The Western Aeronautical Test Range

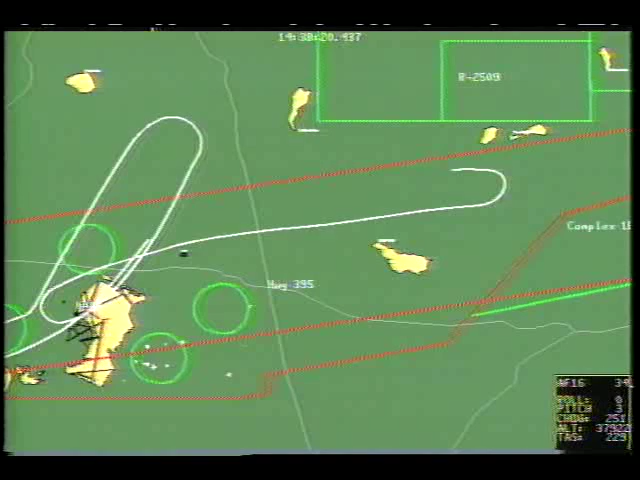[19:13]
AFTI's multiple program requirements and exacting test schedule demand optimal return from test flights, and the range makes this possible effectively and safely. Some of the flight experimentation performed at Dryden has been so hazardous that researchers ruled out the use of onboard pilots.
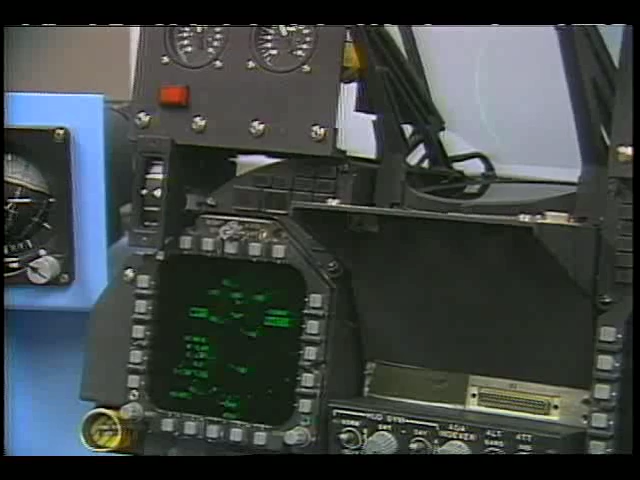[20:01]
and send commands to, the airplane. The range's advanced antenna systems supply the primary command uplink to all of the RP-RVs.
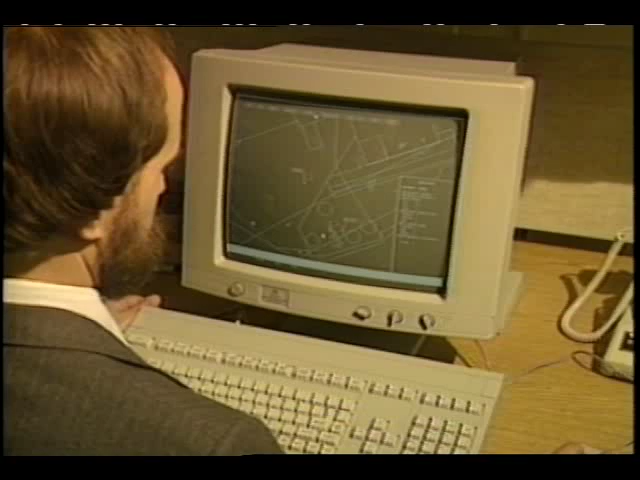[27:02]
A flight engineer enters test parameters and aircraft performance characteristics, and ATMS provides an ordered set of flight test points.
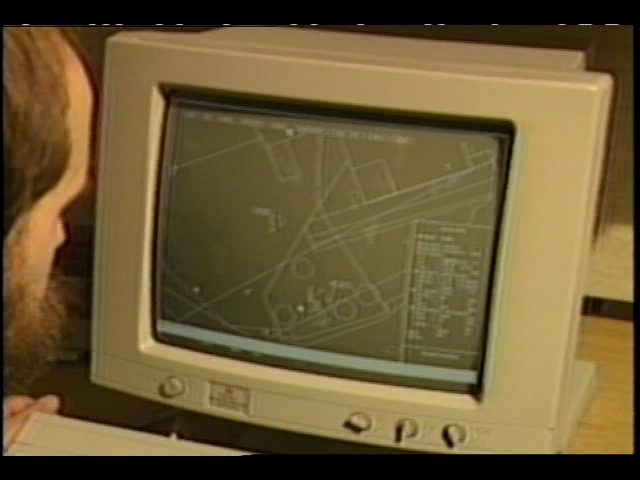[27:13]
ATMS designers are experimenting with artificial intelligence to direct flight control programs. They anticipate big benefits for programs requiring the ability to record small changes in aircraft parameters during repeated maneuvers.